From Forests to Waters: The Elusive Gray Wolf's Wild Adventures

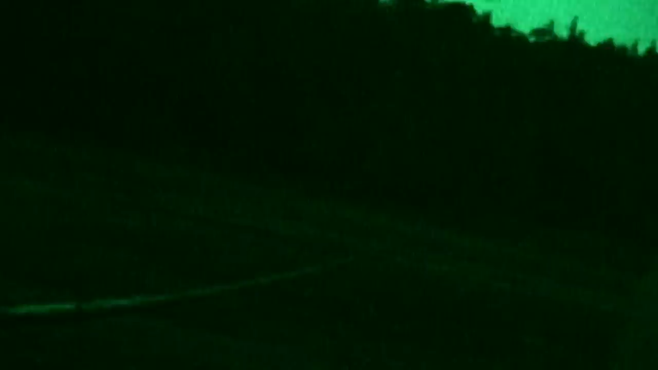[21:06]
Suddenly, the wait is over. In the black of night, our cameraman is caught off guard.
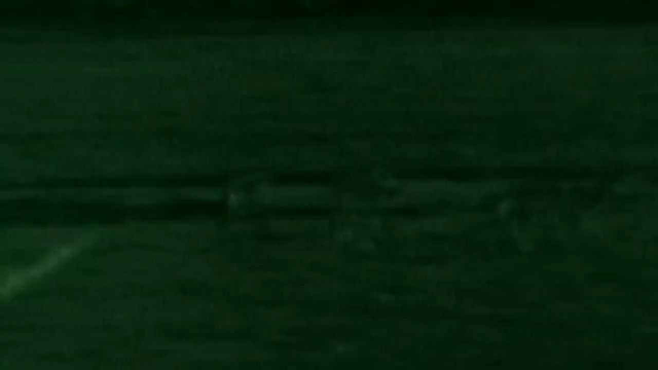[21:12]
He's alone in the blind, and it seems that the resident wolves have decided to let this intruder know whose territory this is.
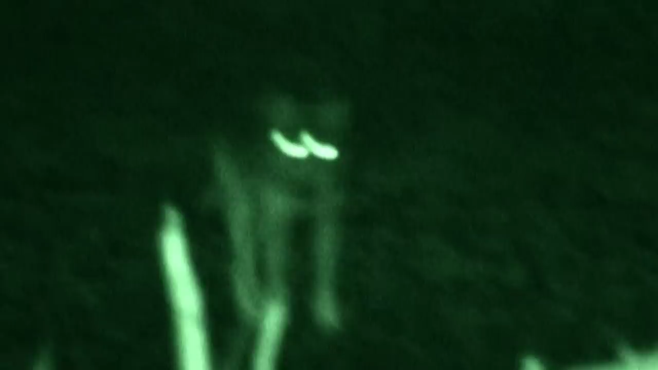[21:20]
Okay, I've got these wolves surrounding me here.
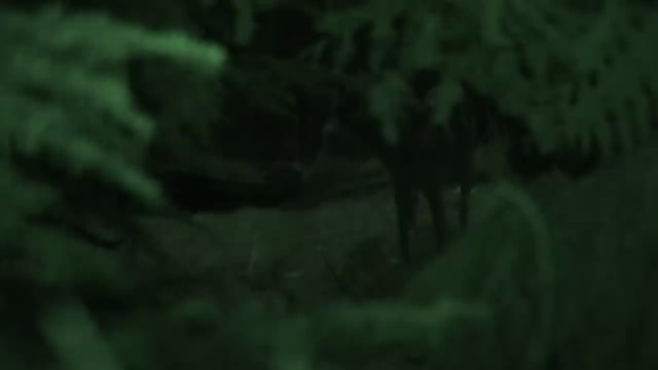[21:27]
There's five wolves, and they're not afraid of me.
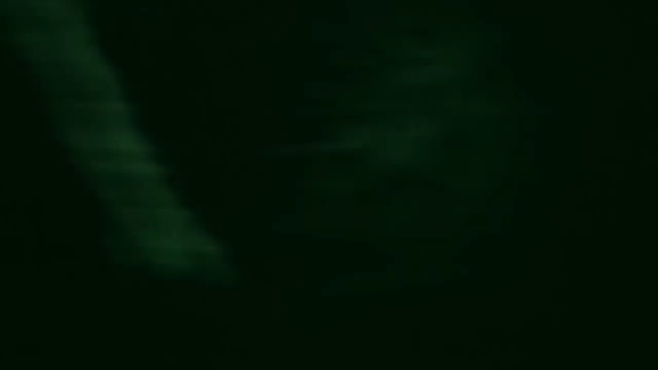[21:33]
He may have a night vision camera, but he's still at a distinct disadvantage. I've got the night vision on. I've bear sprayed one of them, and they're still circling.
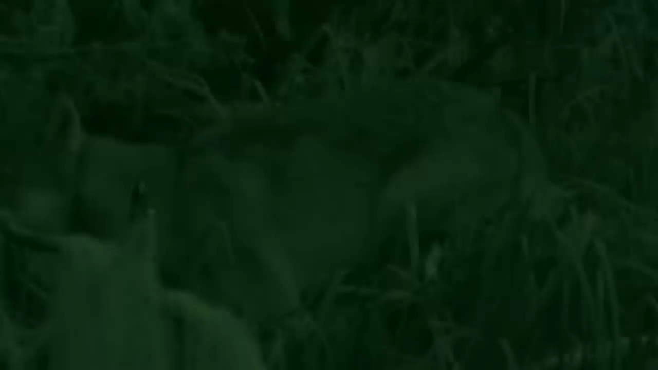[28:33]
And they're creeping around here somewhere. There. I can hear them.
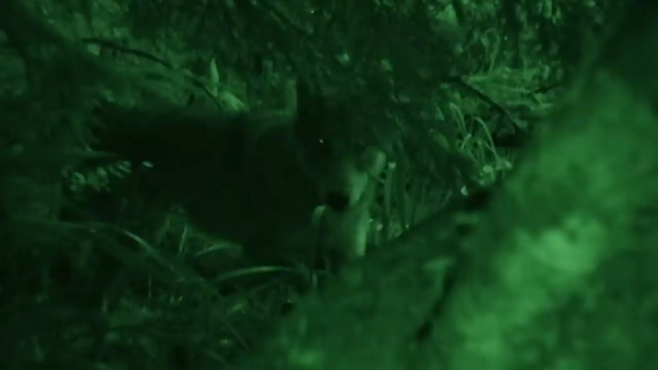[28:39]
Whoa. It's all right. You're okay. Let's be friends. You settle down.
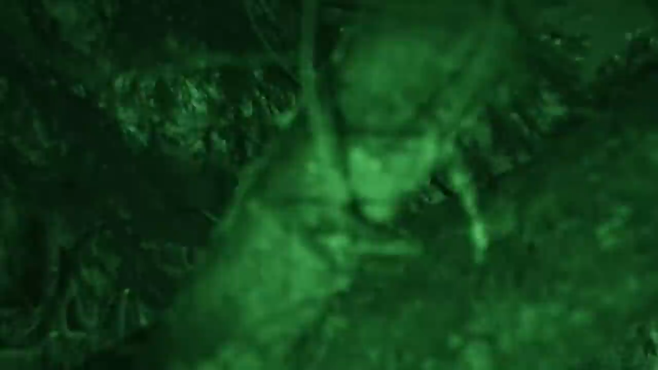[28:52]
The twigs are snapping. Of course, they're in my tent. Get!
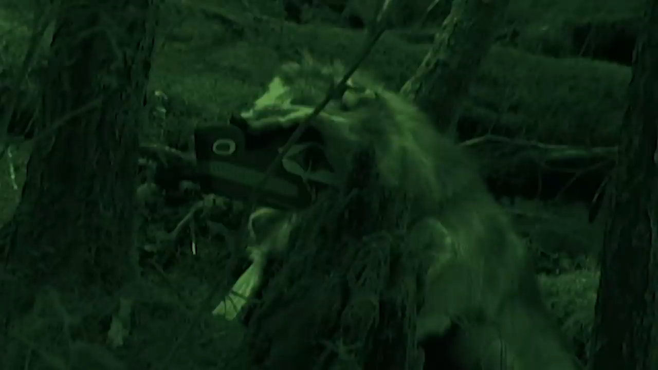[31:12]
At night, in the company of wolves, it's easy to feel merely human. Where? Can you see with that camera? Table, table. Just chill, just chill, just chill. Just get the bear spray ready.
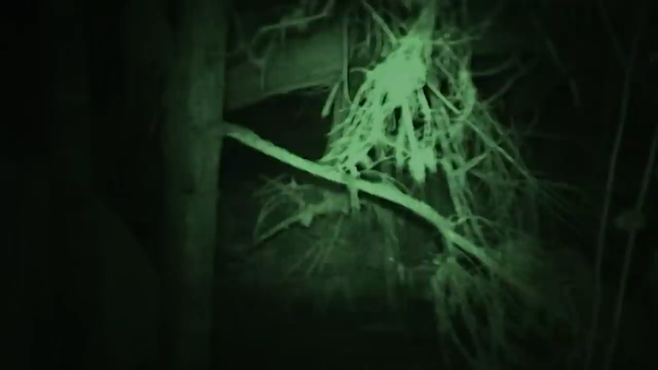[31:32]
No other animal would investigate humans like this, actively, curiously, and in total control.
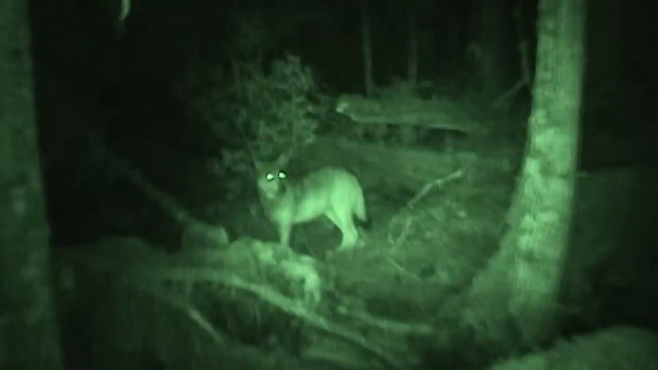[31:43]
Because here, it's the human's turn to be wary of the wolves.
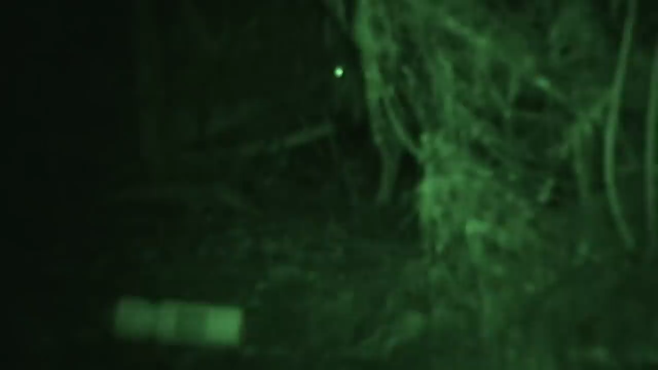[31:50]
Just chill, just chill. Did she growl her? No. That was a growl, dude. Okay, yeah, yeah. Watch my back. See her? Yeah, yeah. Watch that.
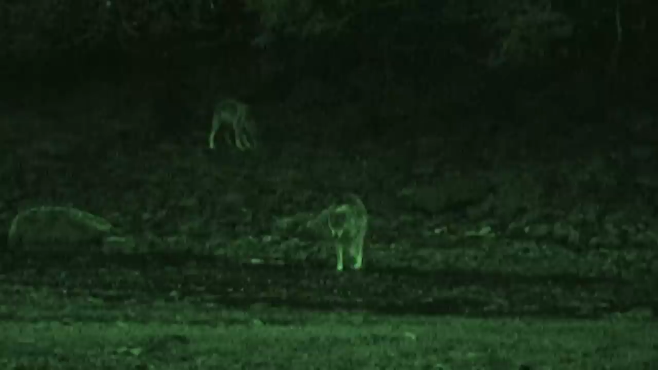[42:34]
Don't be surprised if they come around tonight. Almost every night, our crew has had an unnerving visit from the pack that's made sleep a luxury.
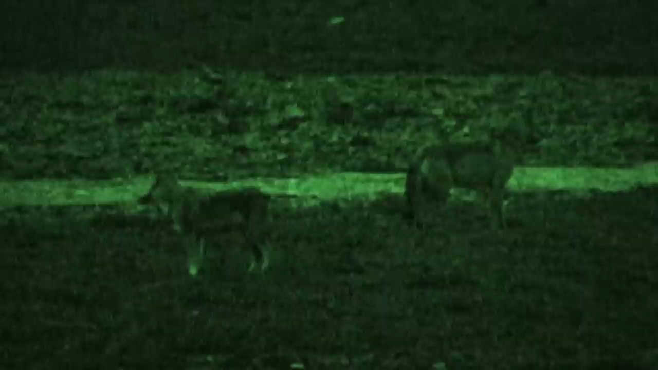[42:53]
The weather hasn't helped either. Their main night vision camera has been damaged by rain and salt water.
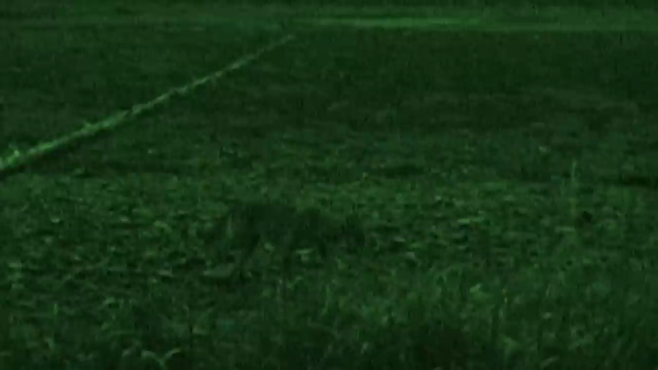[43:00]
Now, a single backup camera is all they have left. What's that noise? But tonight, the pack isn't interested in the crew. They're interested in the crew's inflatable zodiac. Where? Holy shit. He's going to town on the zodiac. Grab the handhill.
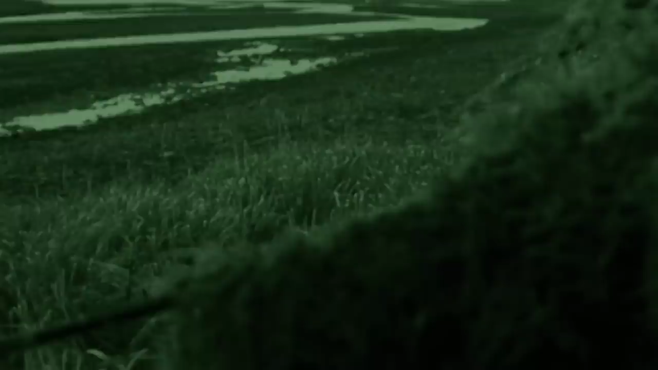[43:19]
Watch that. Can't get her. That's the hose from the boat. Yeah. This guy looks to chew on shit. He's just sending messages. Where's the other one?
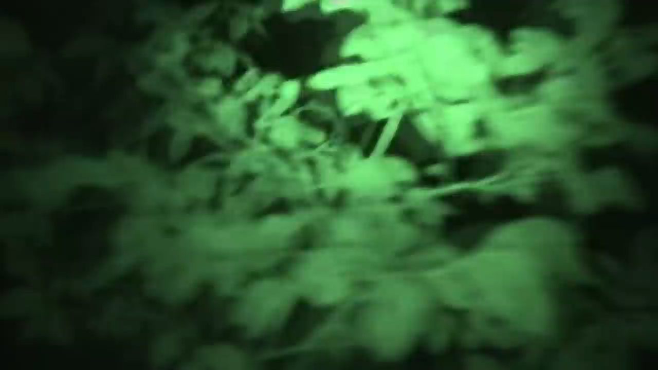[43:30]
Whoa. How you doing, big guy? Hey there. You're a pretty wolf. Stand by. Stand by. Stand by. Hang on. Can't let the show's over. Now it's the crew's turn to be curious. Why would the wolves attack their boat? Chewed up microphones. A damaged zodiac.
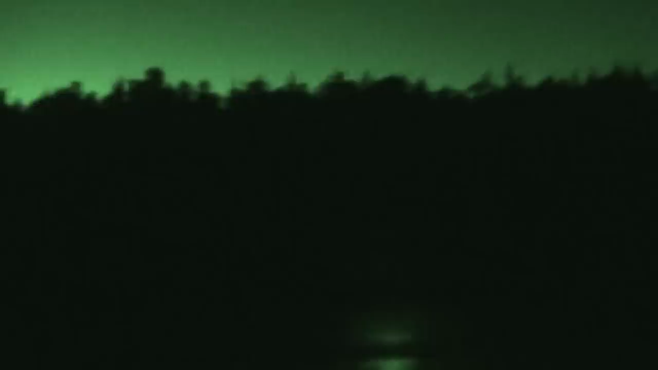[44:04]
We may have just worn out our welcome.